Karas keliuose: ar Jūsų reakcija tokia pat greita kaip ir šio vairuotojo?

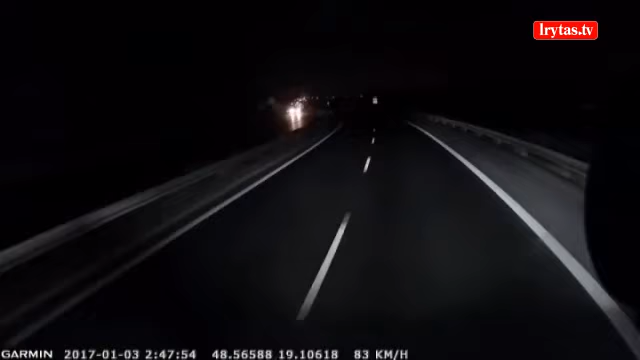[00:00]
Internete pasirodė neseniai videoregistratoriumi užfiksuotas įvykis, kuriame matyti, kaip vairuotojas tamsių paros metu važiuoja automagistrale. Netrukus vidury kelio išnyra žmogus. Ir tik puikios vairuotojo reakcijos dėka žmogus nebuvo partrenktas. Kur užfiksuotas šis vaizdo įrašas, nėra aišku.